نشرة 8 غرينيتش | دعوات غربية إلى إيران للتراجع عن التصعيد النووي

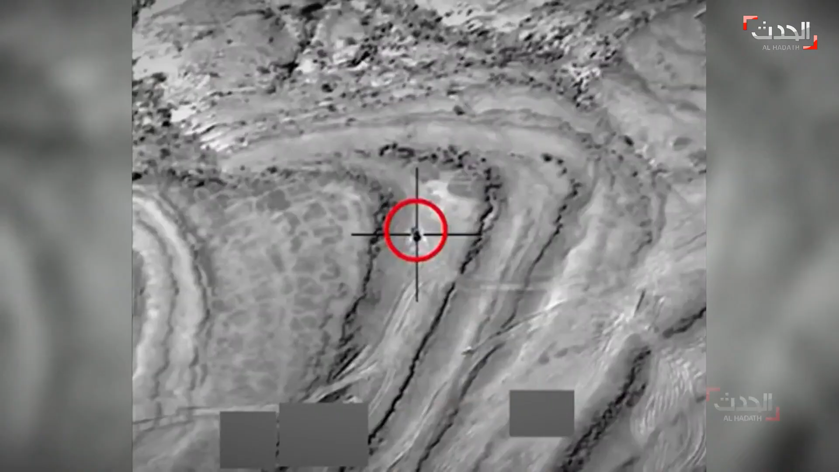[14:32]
أنا أتكلم في المكان الذي تم استهدافه مساء البارحة ما